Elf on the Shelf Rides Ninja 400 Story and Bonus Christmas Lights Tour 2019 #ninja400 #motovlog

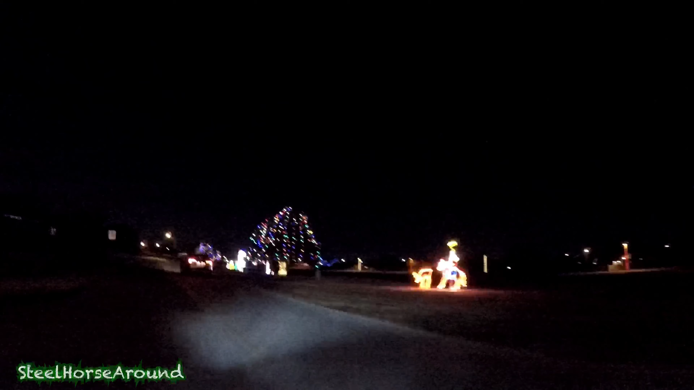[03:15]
I like the red and white light poles lining this part.
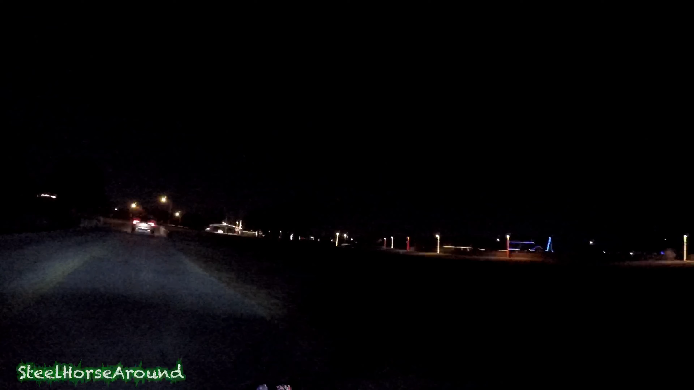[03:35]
I think that's kind of cool. They go quite a ways down through there on that side. I don't think I've ever seen that done anywhere else.
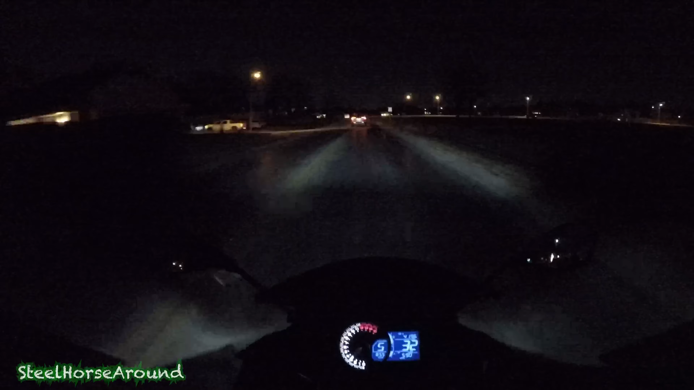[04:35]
Oh, yes. This is the street that did good. All the neighbors got together.
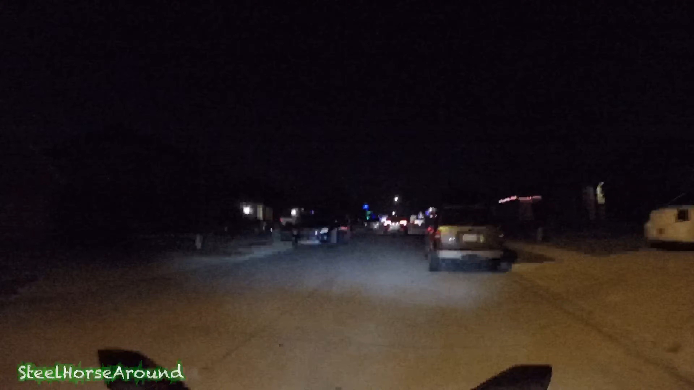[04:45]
It's kind of like Christmas with the cranks down here. They all got the same kind of lights and got a theme going. Check this out. Hope my video's still on because this is pretty cool. See all the lights on the house are the same.